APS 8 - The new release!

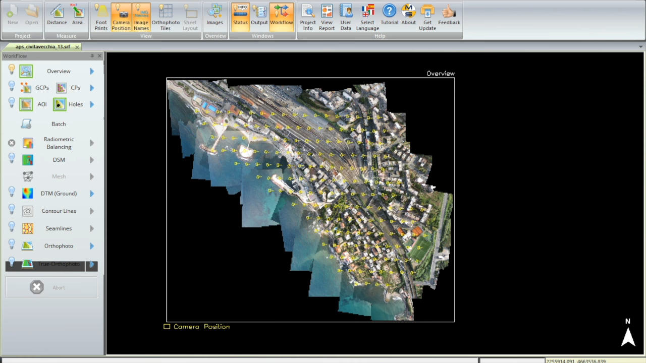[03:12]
in which you view status of your bundle projects and at the end you have a novel view with all images oriented. and the situation is easy to check.
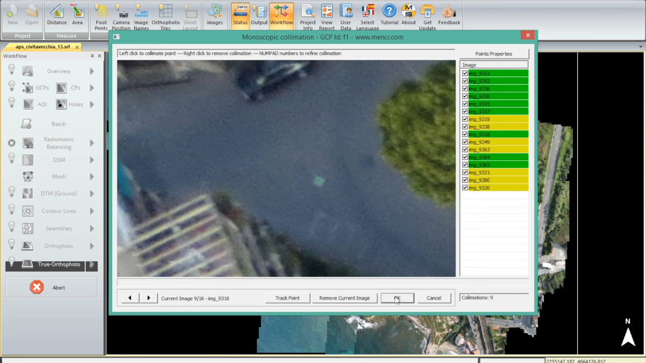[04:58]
Do it similarly for any point you have to do collimation.
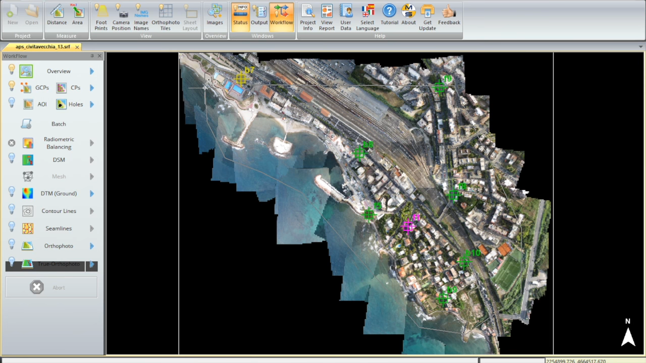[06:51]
From now, going on, on the left side, you have the main steps to follow. So the interface is very, very easy. You have just two follow buttons. First things to do is the radiometric balance sheet.
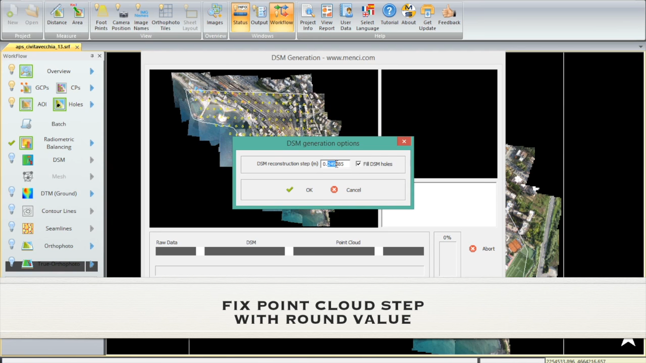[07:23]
And the interface for DSM generations start
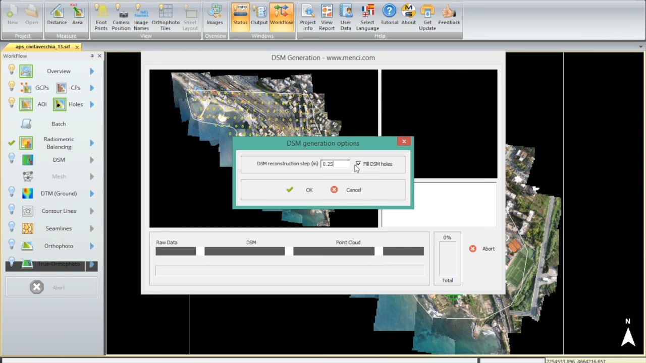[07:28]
with the green color and at the end you have the results shown on your overview map.
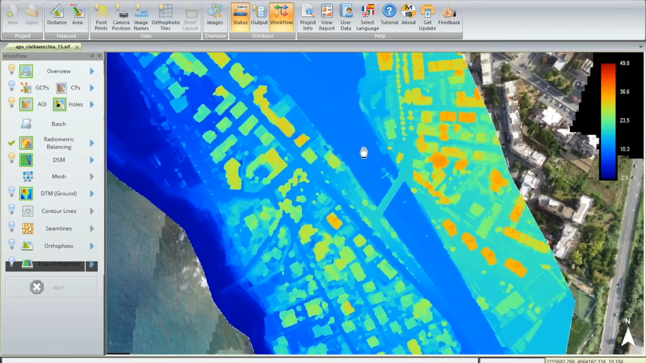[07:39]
In this case, it's easy to see buildings with the legend color on the right side.
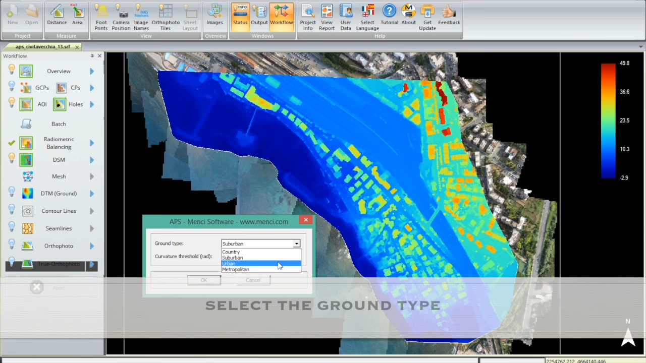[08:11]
urban area or surround area so that filters will work in a better way. After DTM generation,
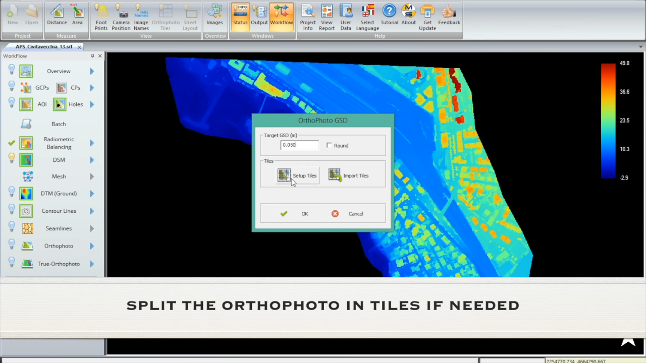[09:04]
With very few clicks, you can define each table limit.
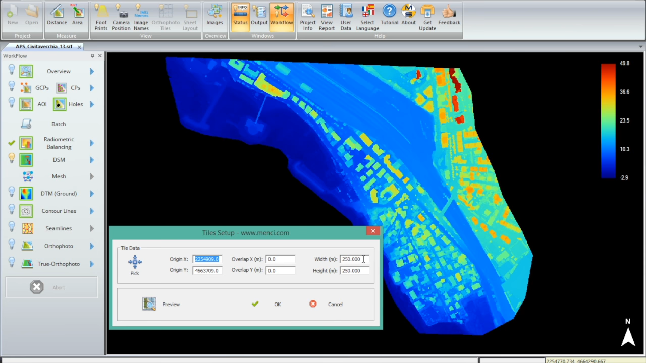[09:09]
Tread full generation, start the processing and then at the end,
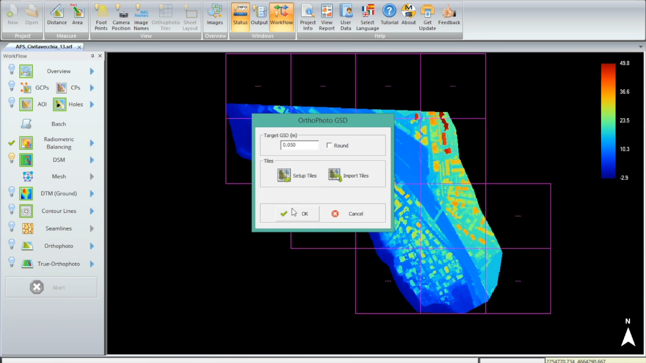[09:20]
you get it shown on the overview map.